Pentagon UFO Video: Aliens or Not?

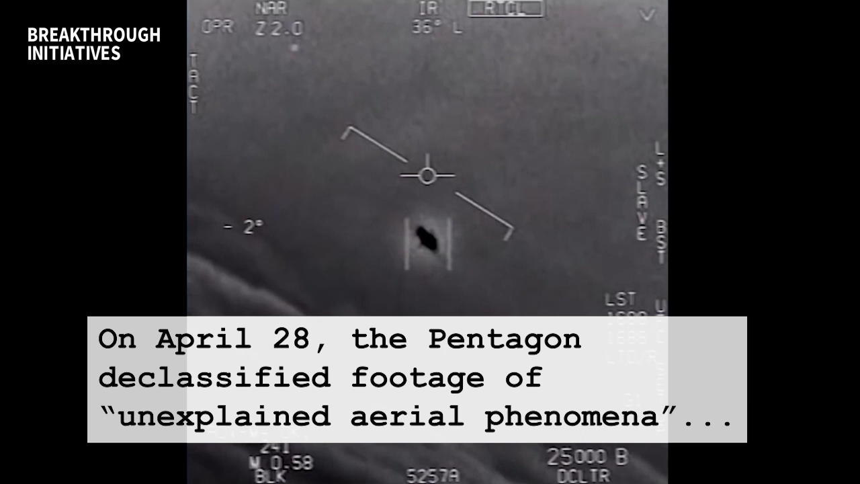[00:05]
There's a whole fleet of the ones on the ASA. They're all going against the land that with 100.
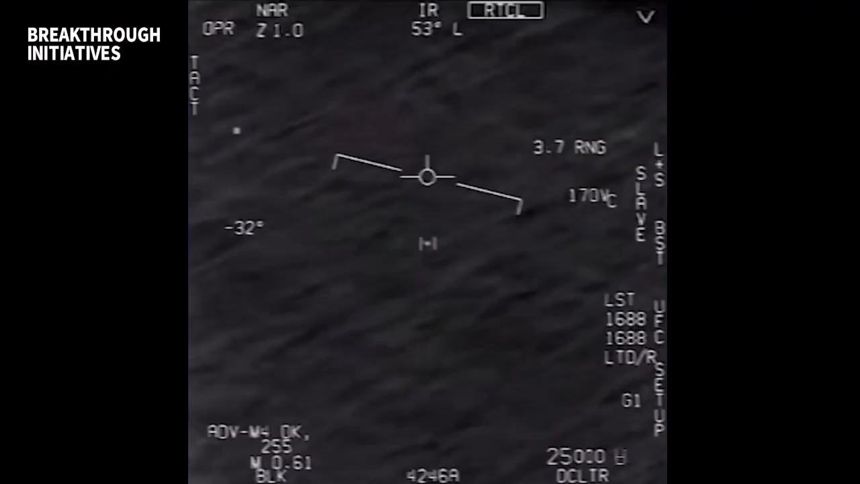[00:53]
so that it produces spurious images that are not real, that they move in strange ways that we cannot really understand.
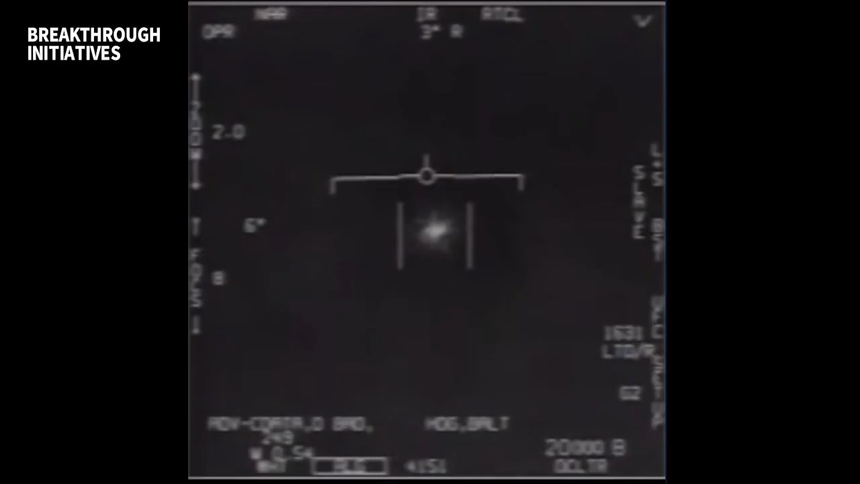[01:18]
It could be some sort of atmospheric phenomena, perhaps some mylar balloon that's floating along the surface of the ocean. It could be an artifact of the instrument itself.
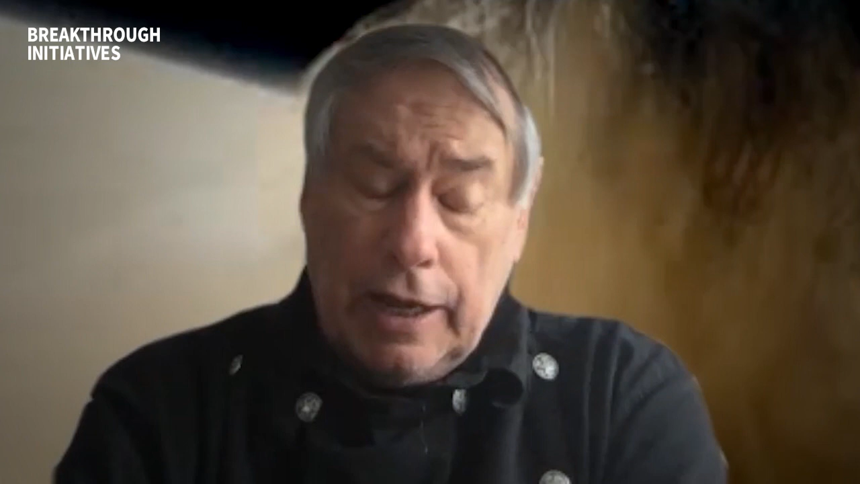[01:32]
I think the best approach is, again, it's Occam's razor.
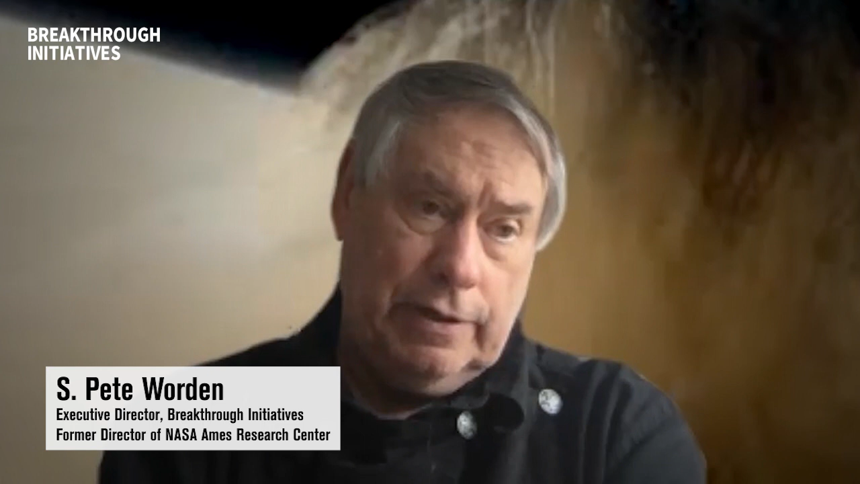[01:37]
You know, what is the simplest explanation of this phenomenon?
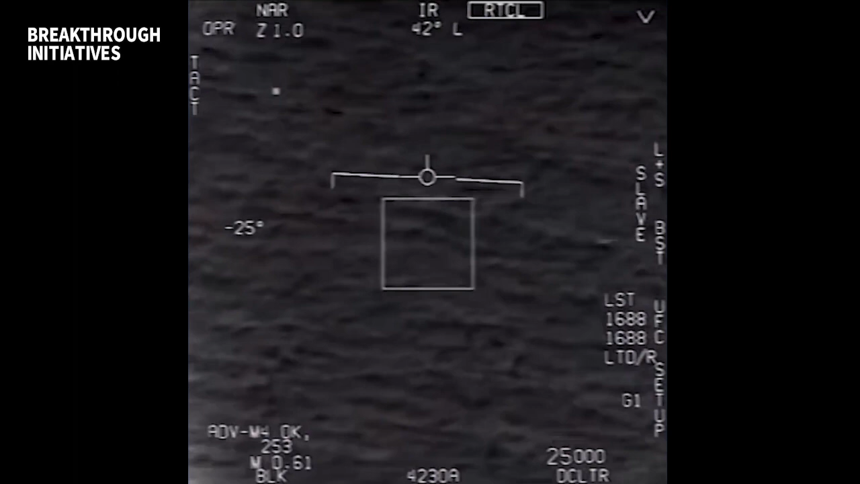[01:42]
I think the very first thing that people look at is that this is an artifact of the detectors they have in these machines on the aircraft. Radars and all these systems tend to have ghosts, they're called anyhow.